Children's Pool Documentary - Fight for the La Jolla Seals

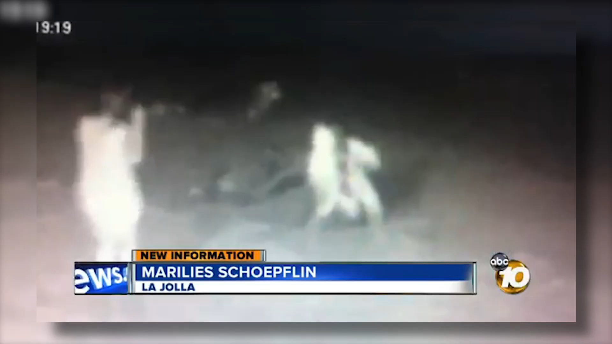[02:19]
This camera also captured people punching the seals.
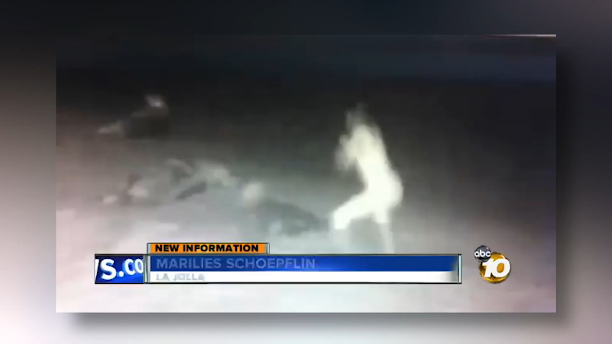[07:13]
Then they put up a webcam that would film the people who harmed the seals for everyone to see.